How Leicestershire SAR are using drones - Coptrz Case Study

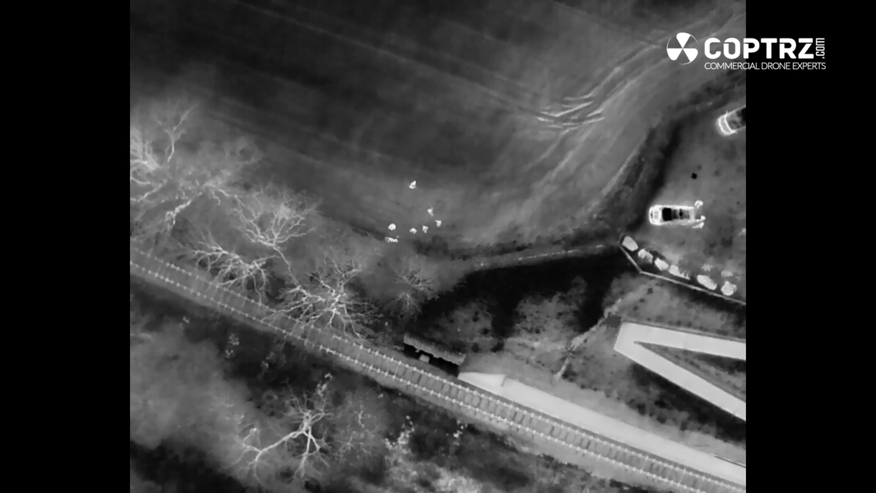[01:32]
so during night time operations it enables us to search bigger areas but also to look
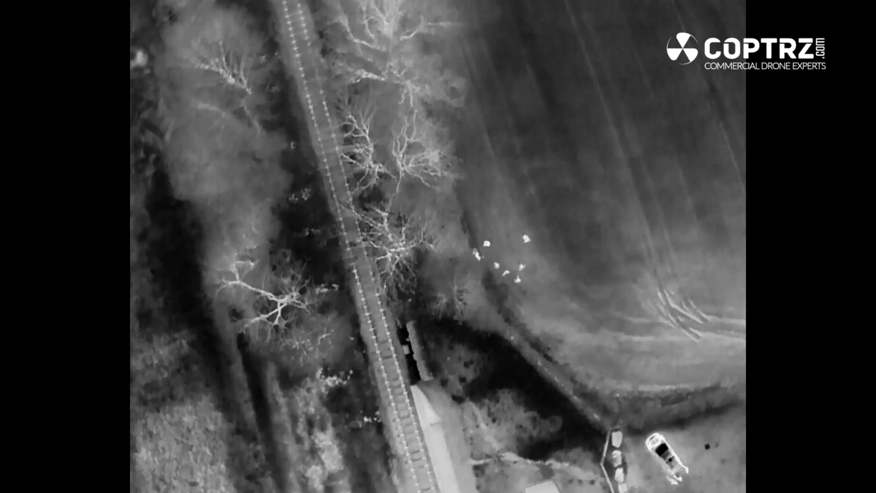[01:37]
at areas where we put search staff into so we use it also from a safety perspective so we have a water search capability it